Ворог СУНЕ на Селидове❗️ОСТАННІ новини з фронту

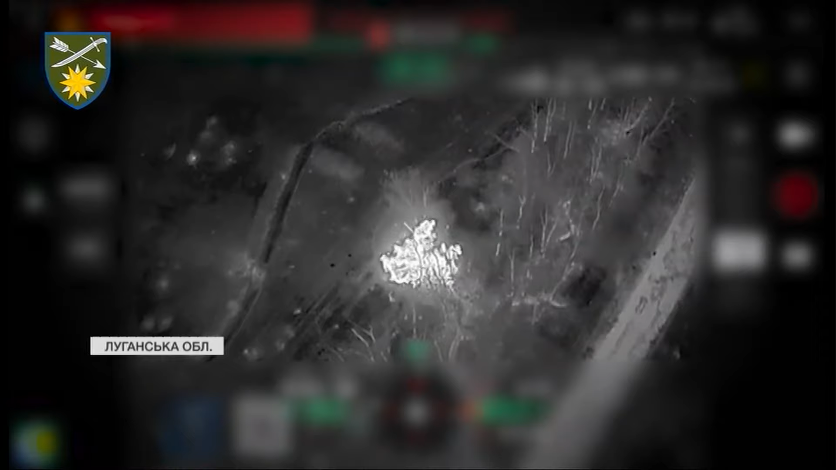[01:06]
Українські воїни запекло тримають оборону, б'ють ворога денно і ночно. Це вже кадри роботи нічних ташок від президентської бригади.
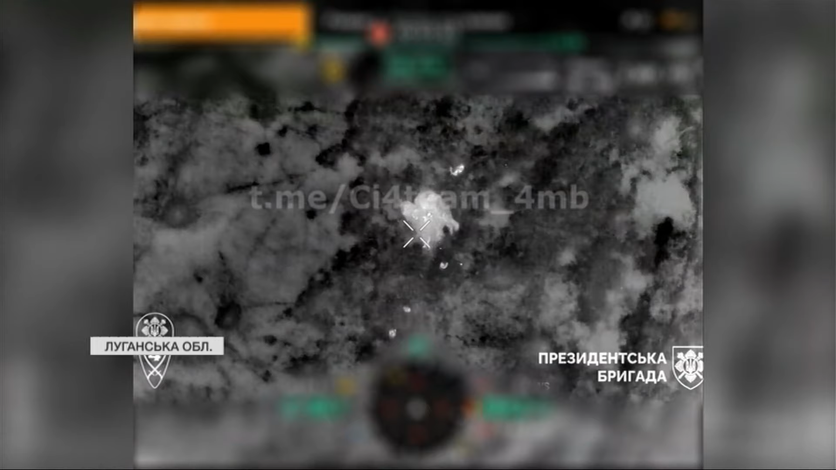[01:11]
Дрон-розвідник виявив групу окупантів, їх успішно ліквідували.
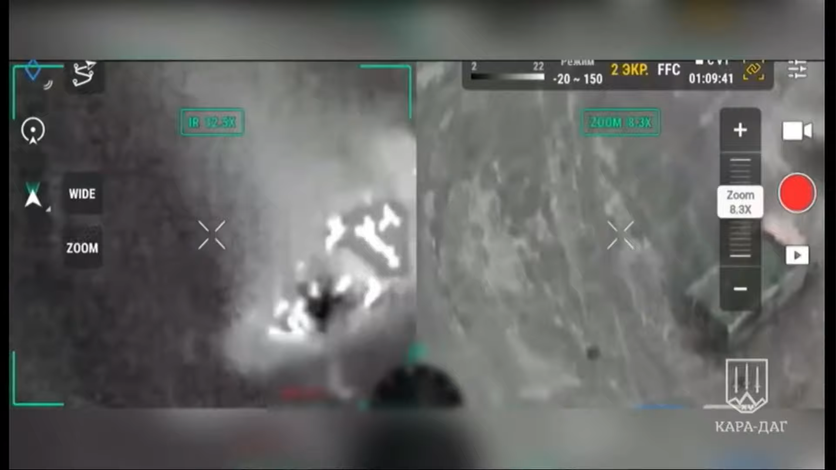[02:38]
Спочатку спинили БТР, а потім ліквідували піхоту.
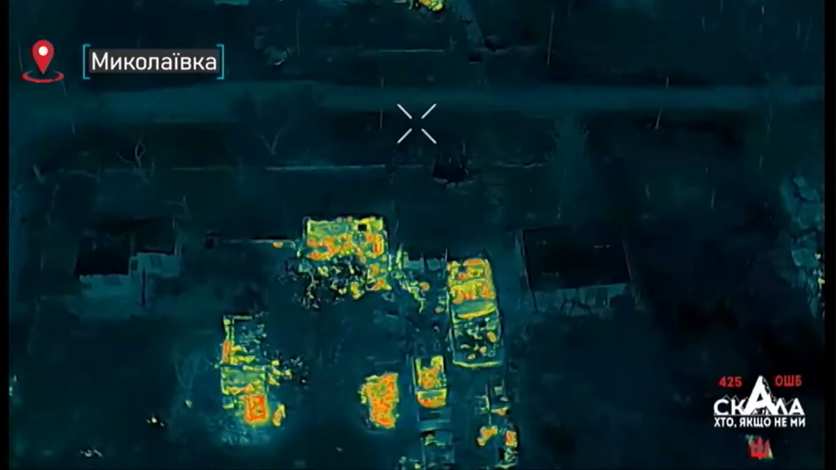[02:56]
Бійці Скали успішно штурмували спостережний пункт окупантів у Миколаївці. Росіян, що пустилися навтюки, нас догнали ФП-відрон.